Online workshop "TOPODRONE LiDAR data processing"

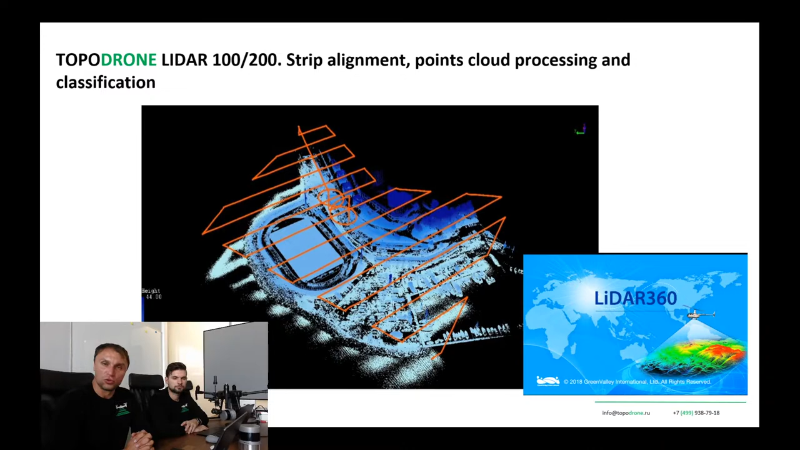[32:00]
As you know, we are a reseller of this such software, and I think it's very powerful tool and very easy to use too. Okay, let's start. I will show you data processing.
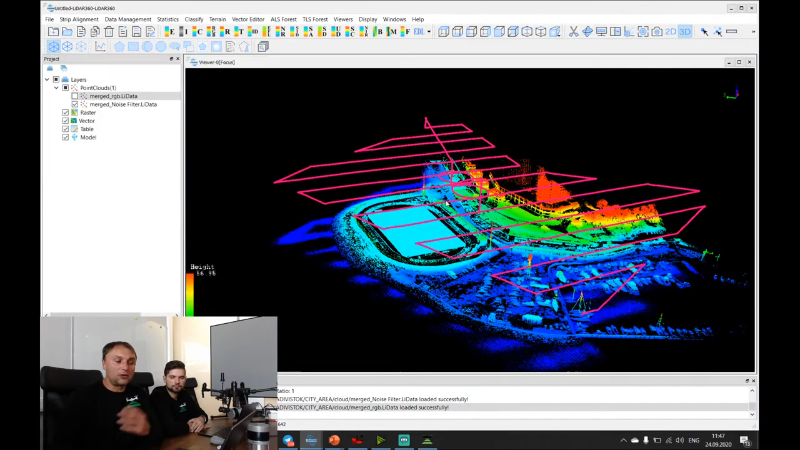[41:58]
In LiDAR 360, we can import trajectory paths, and we can combine trajectory and a point cloud, and we can make a strip alignment, and it's very easy.
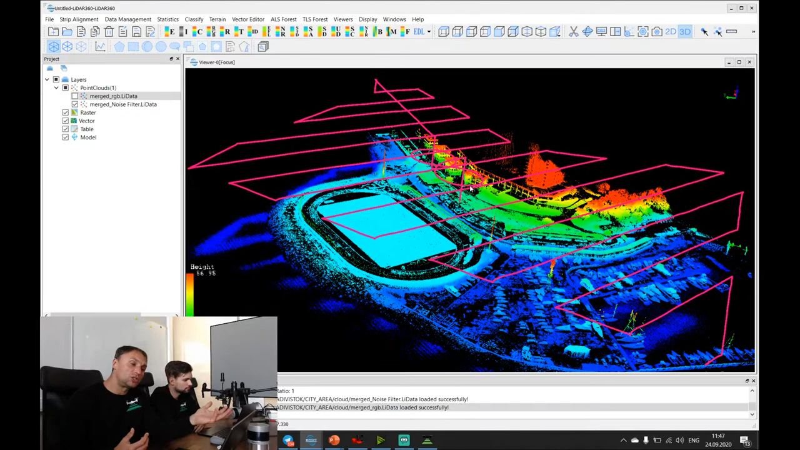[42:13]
And during our training, I will show you, and it will take a few minutes. And you can see that all our flights has some infinity signs to calibrate IMU.
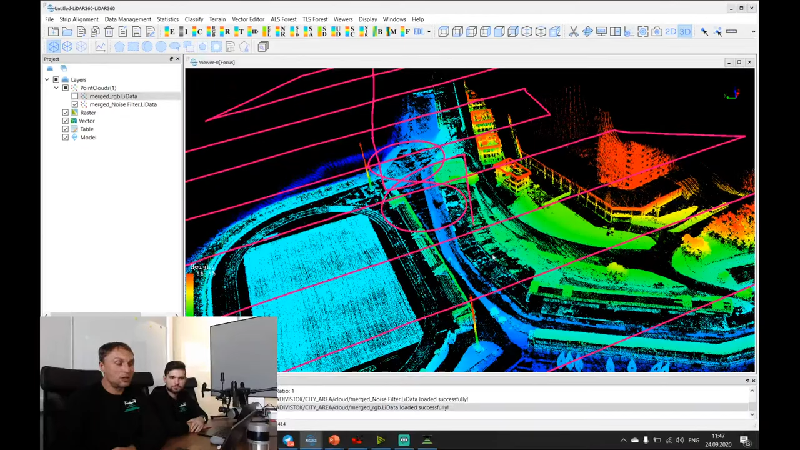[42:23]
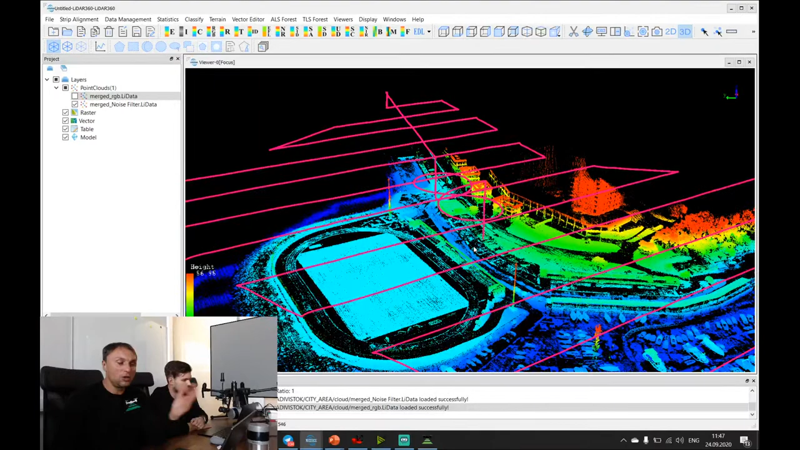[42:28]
And after point cloud generation, you will receive point cloud, and you can receive
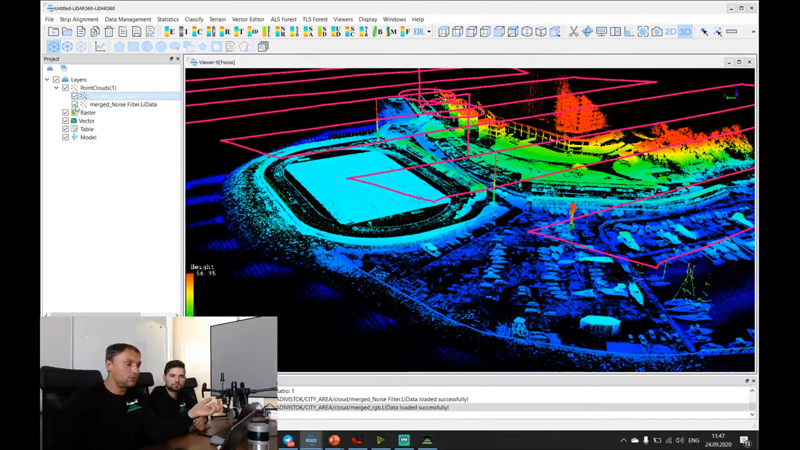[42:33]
colorized point cloud from the camera.
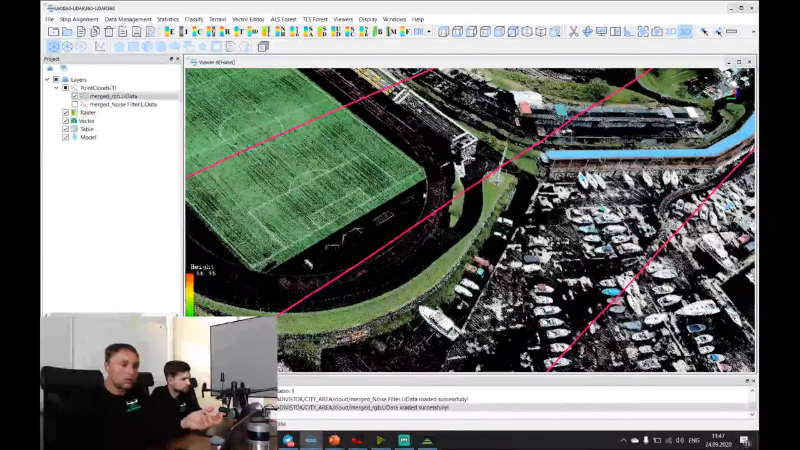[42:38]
And it's very easy. And and next step is to classify point clouds and to measure accuracy of point clouds. And I would like to share some of our project which was made just yesterday.
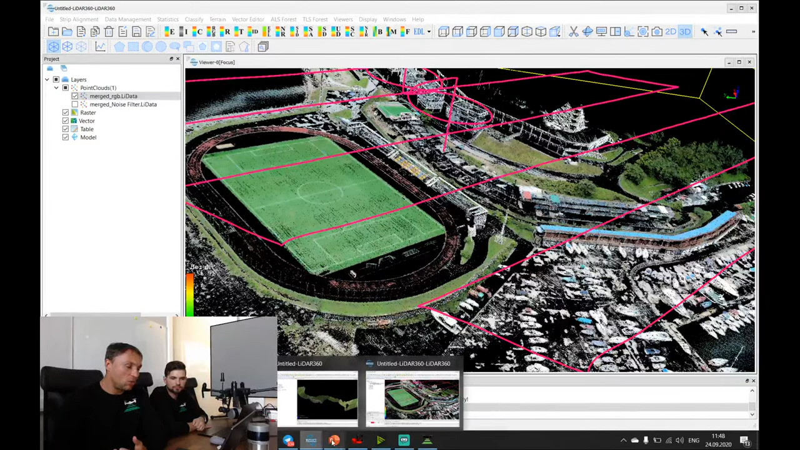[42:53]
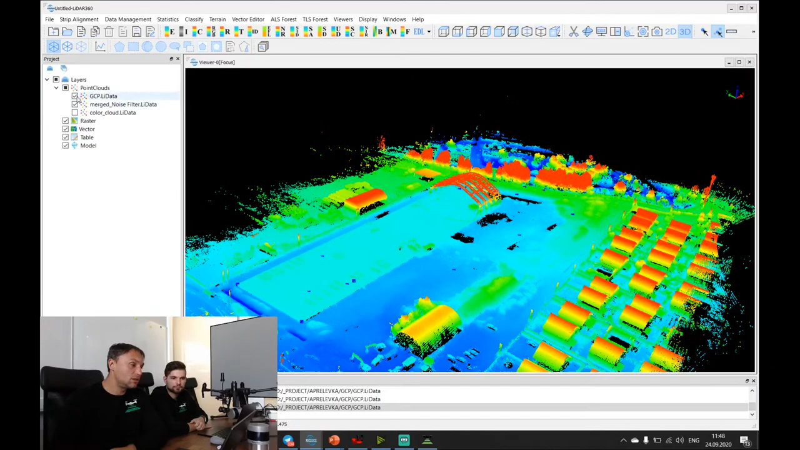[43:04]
It is a new construction site, and this one, it's a point cloud colorized from these images,
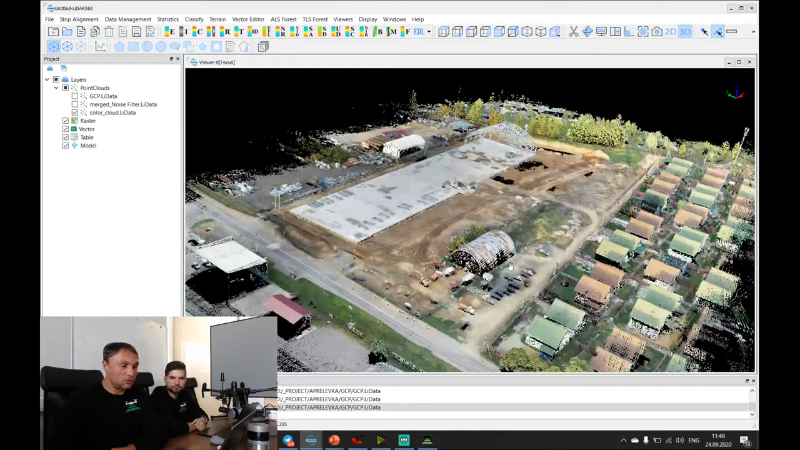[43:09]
and we can add the trajectory here to look at it.
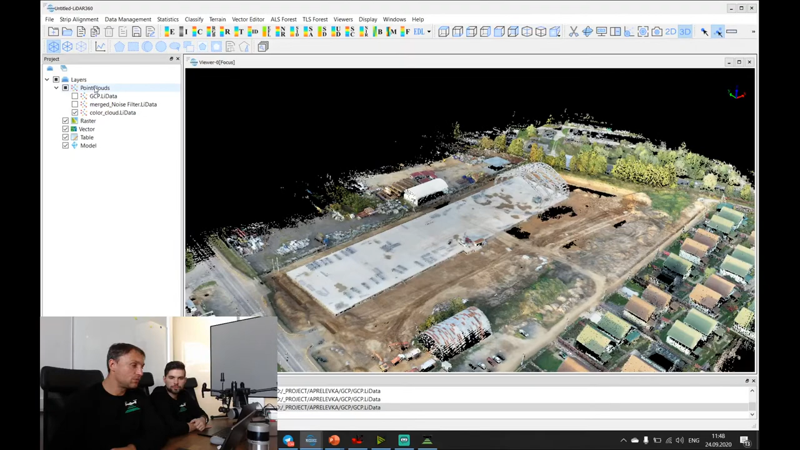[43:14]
I just saw point cloud from the top layer. Ah, yes, sure. Yes, this one. It's already generated, and it can be imported
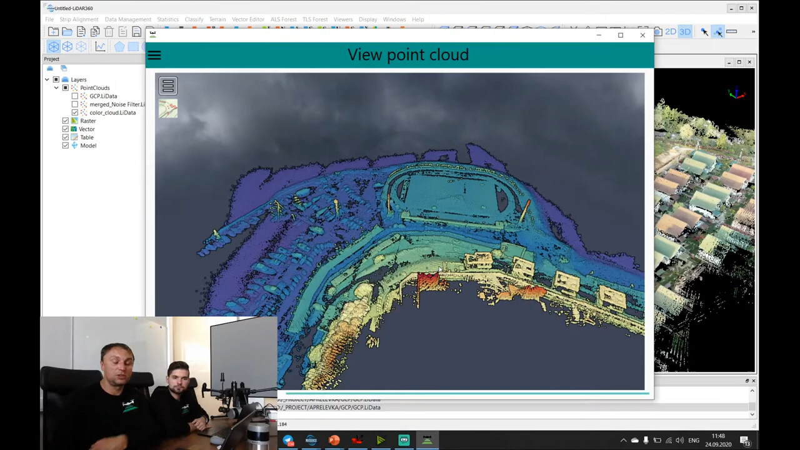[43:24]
to LiDAR 360 or Terrascan software to process point cloud as well. So. This software will be supplied together with our equipment without any additional price.
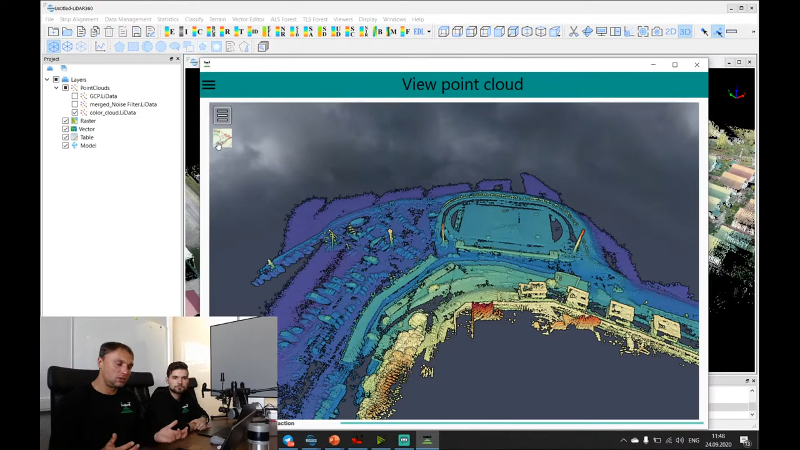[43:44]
It was created especially for our LiDAR equipment. Okay, and now we will talk about accuracy of data processing.
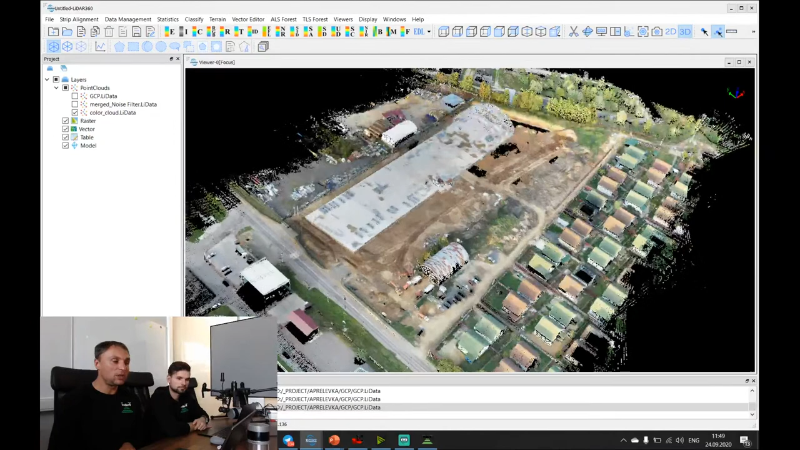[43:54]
For example, this one example, and here we have some ground control points, and I can import trajectory. And I will use some trajectory files.
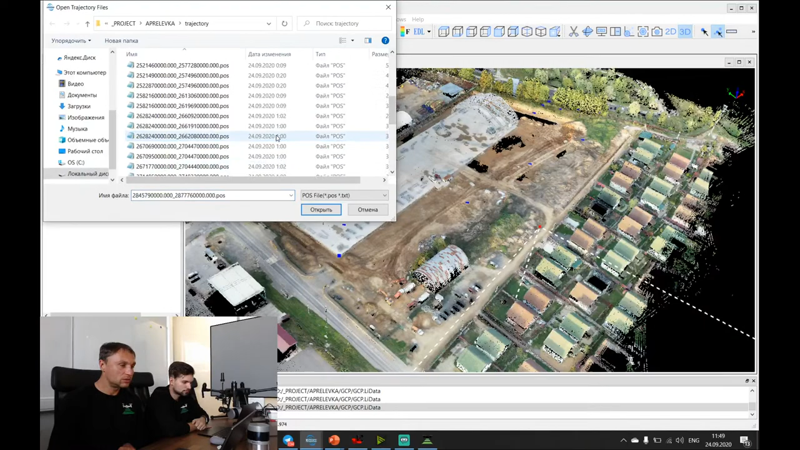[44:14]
I will import already processed trajectory, but
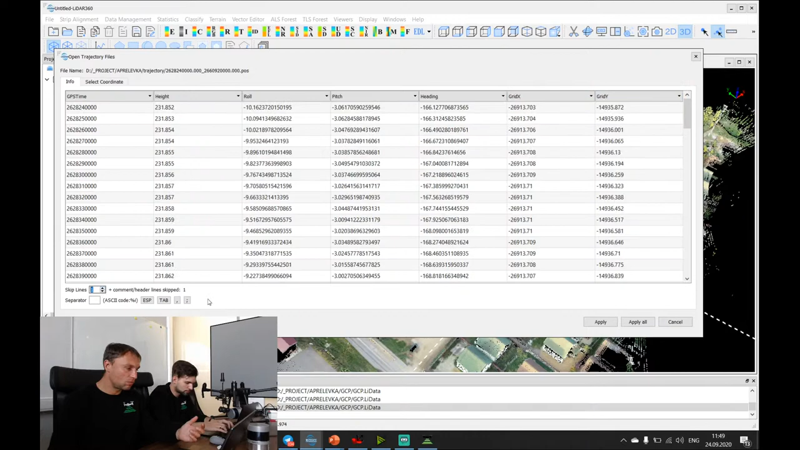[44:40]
This one, it's part of the trajectory. It's already processed and cut a trajectory, and I can import a road trajectory if you want.
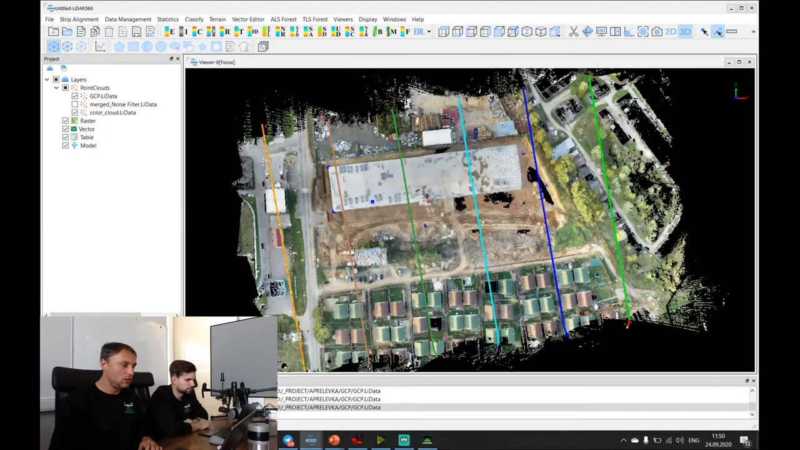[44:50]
It's just flight lines, which was used for point cloud generation. And we already measured some ground control points to check the accuracy, and I will show you.
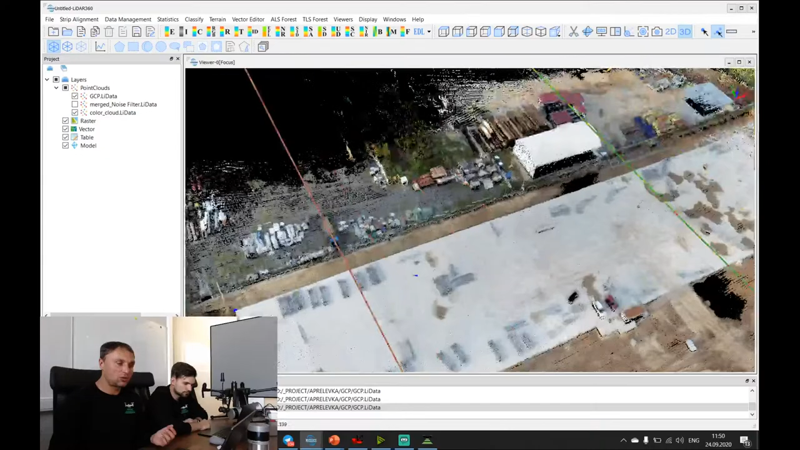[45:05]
And there is an area with a forest, and there is an area with the grass.
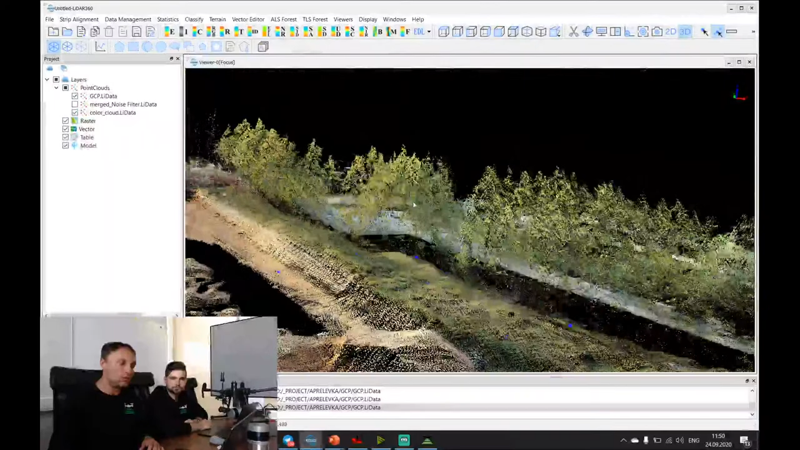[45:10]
And we measure some ground control points in the high grass and in the forest area as well.
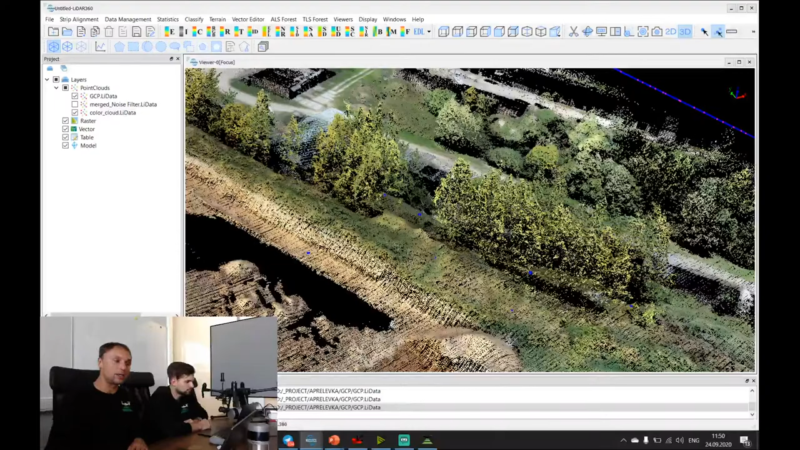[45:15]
And if we look at the road trajectory, it will look like this one.
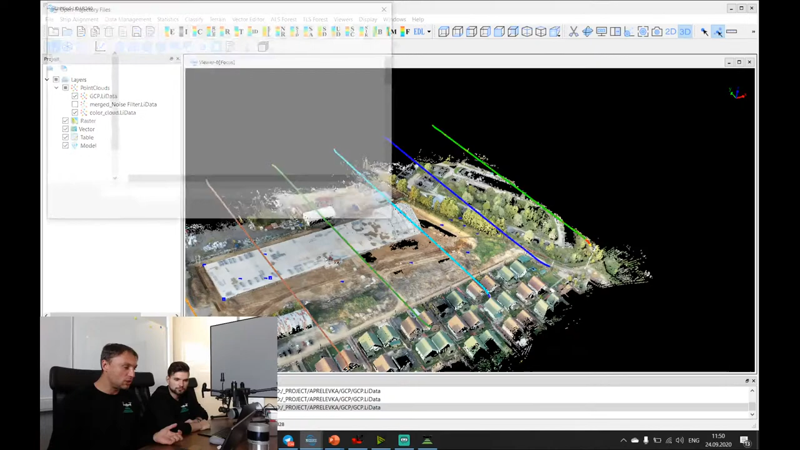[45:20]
So we used these lines of flights to generate point clouds.